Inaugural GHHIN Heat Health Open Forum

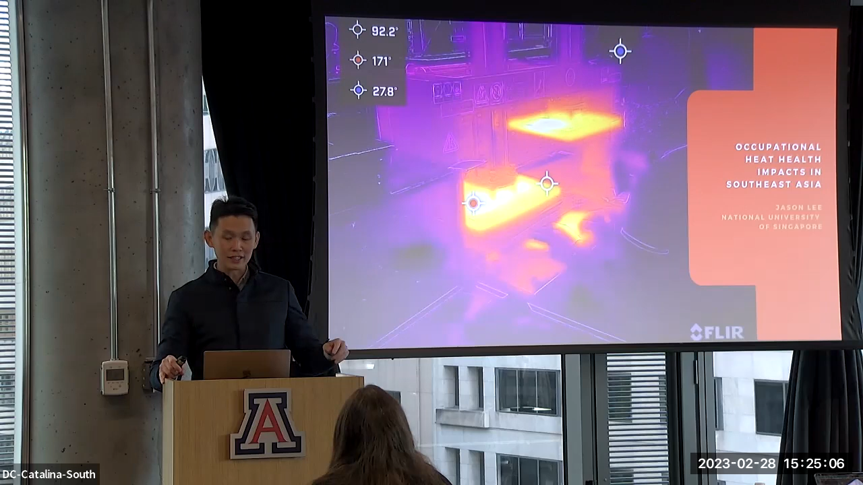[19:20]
machine that went above 170 degrees celsius we have actually submitted a welcome trust to take this further to look at the impacts with and without interventions on these block workers one group i want to highlight by the photo here is in south korea this